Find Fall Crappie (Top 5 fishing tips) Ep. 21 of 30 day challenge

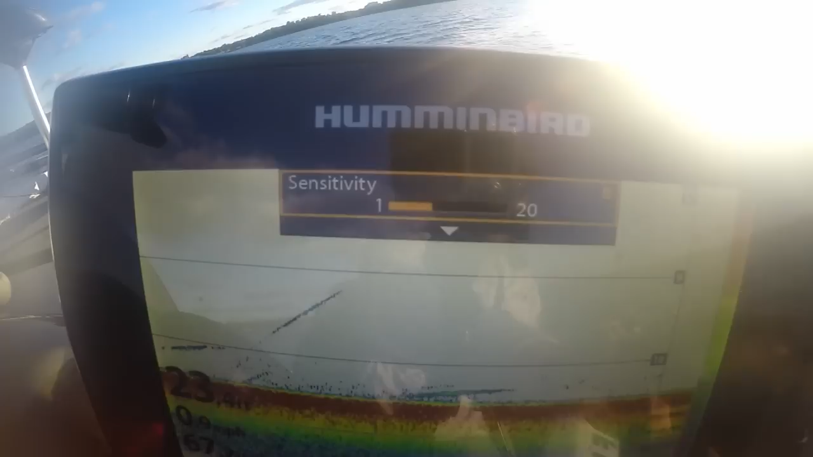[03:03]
Now, if I happen to find any type of cover, like deeper brush piles,
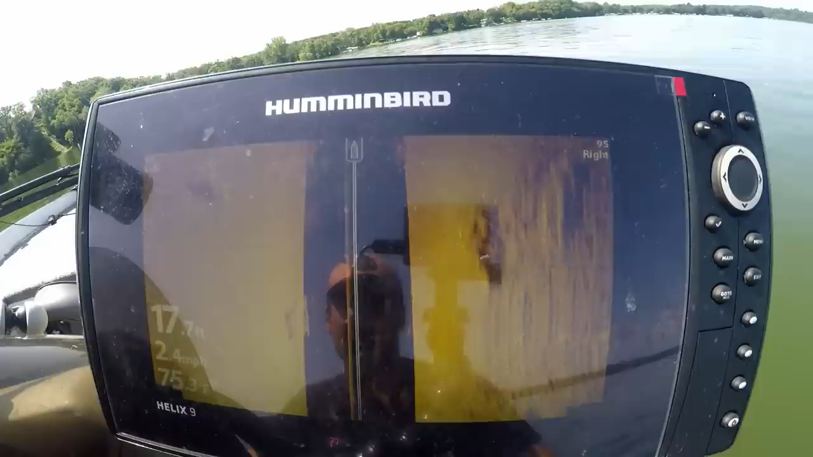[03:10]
submerged docks or bridges, maybe some rock piles or something like that, I'm not going to pass those up,
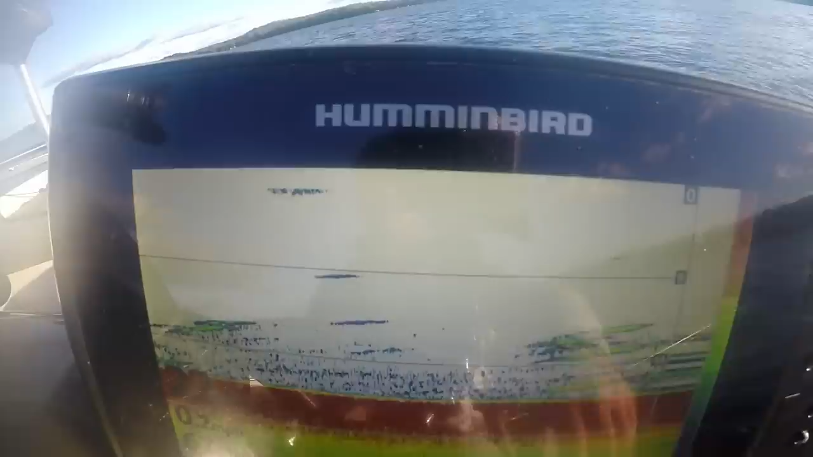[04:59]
Okay, this way at least you'll have an idea of you're staying on the right course if you don't have a GPS and you can't see your contour marks or your tracking line of where you've already been. If you've just got a sonar unit that doesn't have GPS, I'd use the buoys.
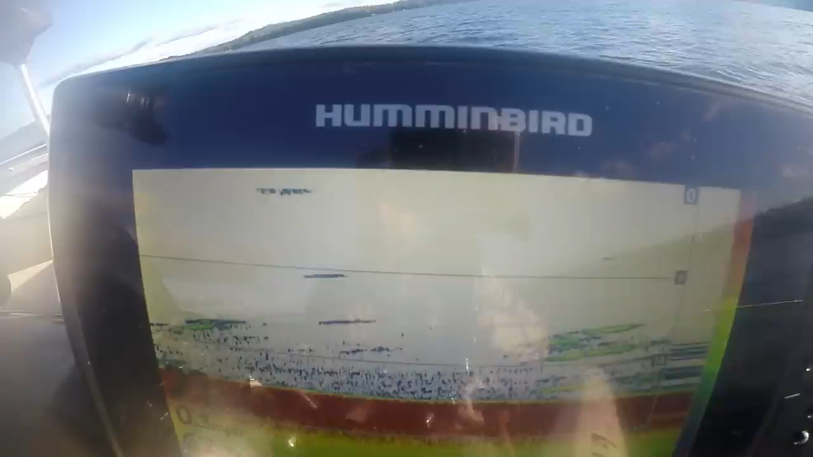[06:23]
So this does a couple things. One, you can actually watch the fish. It's like playing video games. You can watch the fish come up from the bottom or come up from where it's suspended and attack your lure.
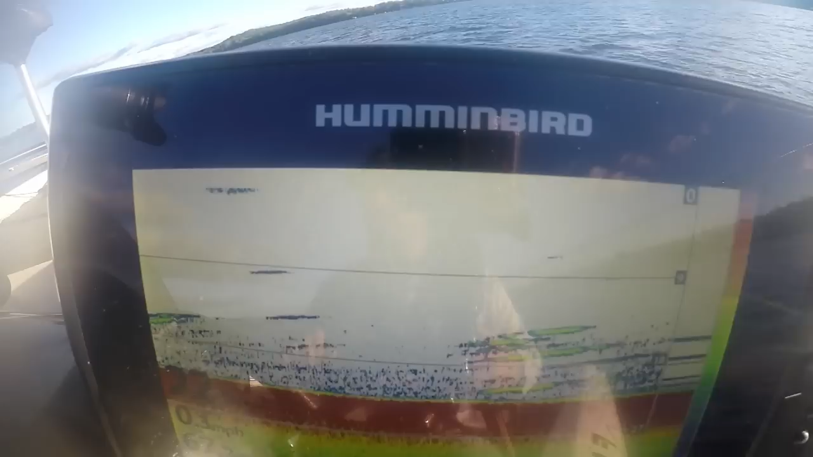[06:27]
Also, you can get an idea of what kind of cadence is going to trigger that strike for the crappie to come up and hit your lure.